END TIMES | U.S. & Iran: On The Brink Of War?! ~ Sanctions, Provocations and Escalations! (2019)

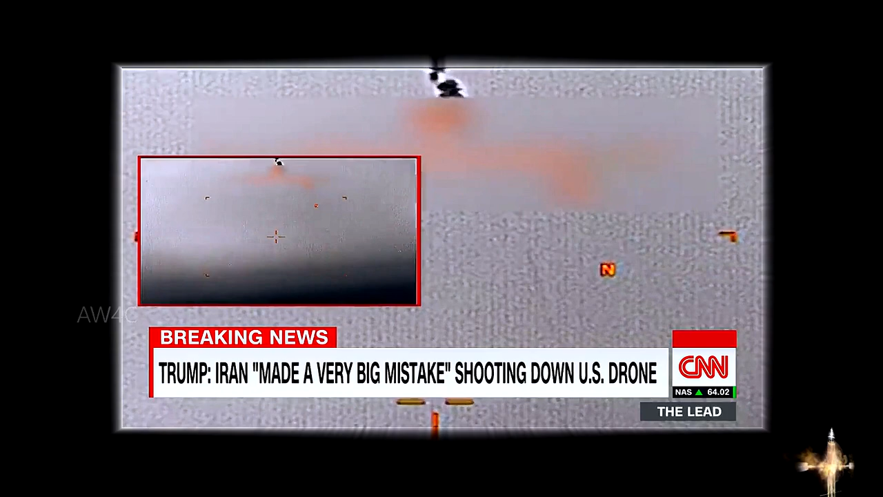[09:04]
It's hard to make out, but the smoke plume is visible as the drone falls into the waters of the Strait of Hormuz.